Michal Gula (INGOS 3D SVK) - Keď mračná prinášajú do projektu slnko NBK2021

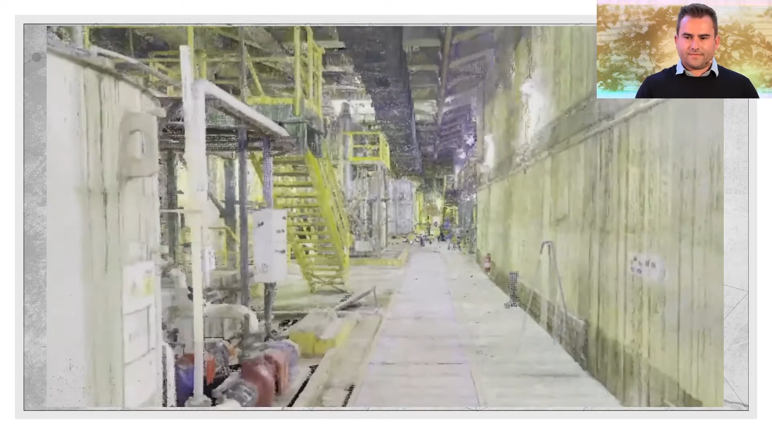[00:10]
To, na čo sa práve pozeráte, je mračnou bodou, v angličtine taktiež point cloud. Ide vlastne o digitálne dvojča reálneho priestoru,
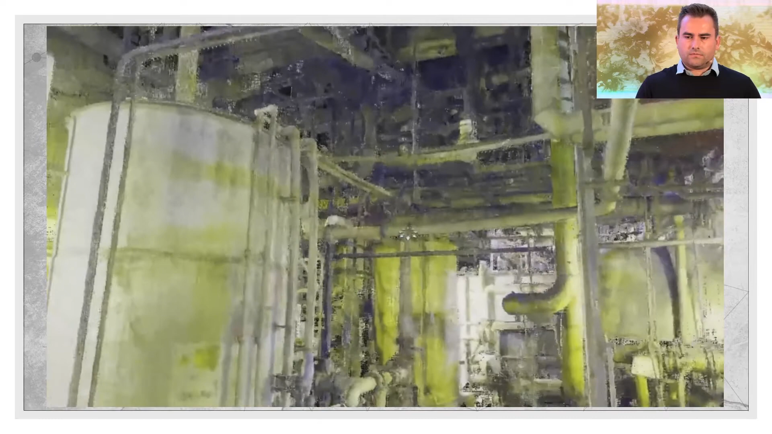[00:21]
ktoré pozostáva zo stoviek miliónov bodov, ktoré boli zachytené či už lazerovým skenovaním, alebo fotogrametriou.
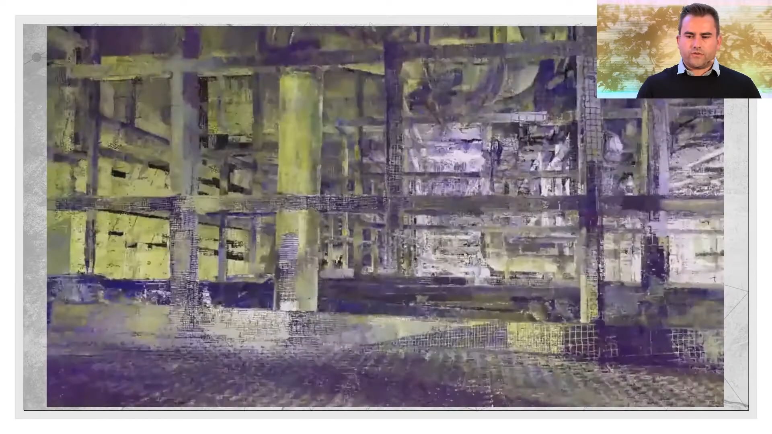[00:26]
V praxi tieto dáta využívajú projektanti,
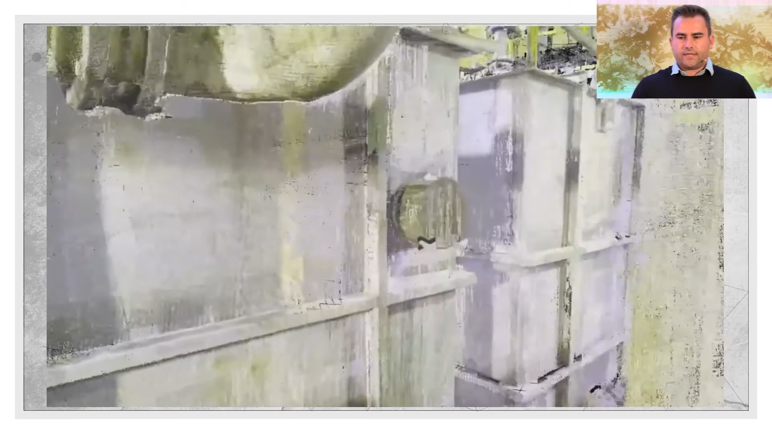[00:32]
architekti, alebo iní profesisti na to, aby nahradili tzv. klasickú meračku. Tieto dáta majú brutálnu výhodu v tom, že sú presné,
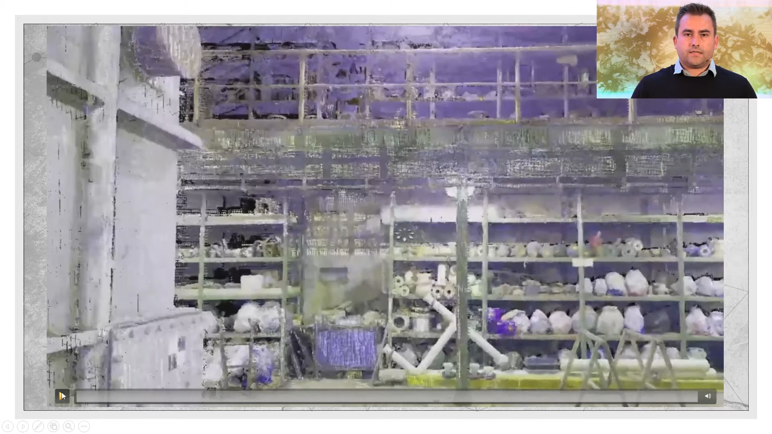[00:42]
sú komplexné a ich konečný užívateľ tým pádom nemusí opakovane cestovať na miesto činu a domeriavať zabudnuté veci.
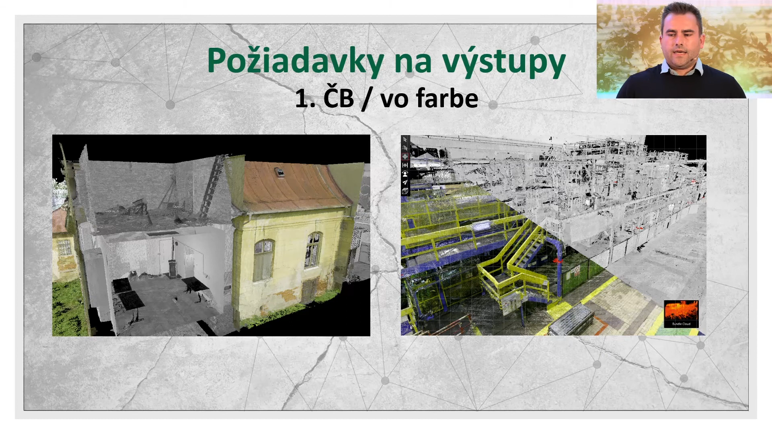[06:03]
Na tej farebnosti vidíte, že je tam množstvo rôznych komponentov. Sú tam schodiska, zabradlia, rôzne platformy, strojné vybavenie a tak ďalej. V takýchto prípadoch rozhodne odporúčame klientovi farebné mračno, pretože sa v tom orientuje o mnoho lepšie. Častokrát sa stretáme aj s poznámkou, ok, ale my v BIM-ku ešte nerobíme, my s triedečkom nemáme veľa skúseností. To ale neznamená, že využite laserového skenovania pre vás nemá zmysel.
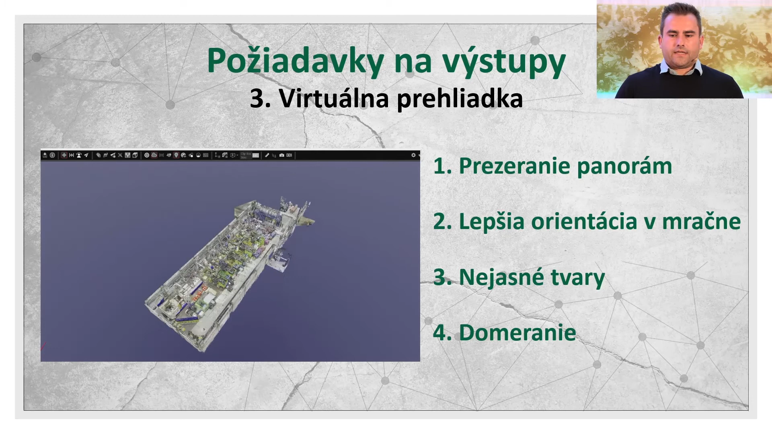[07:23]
viete si ich rezať, viete si prezerať samotné panorámy, čo sú fotografie urobené z daného miesta skenovania.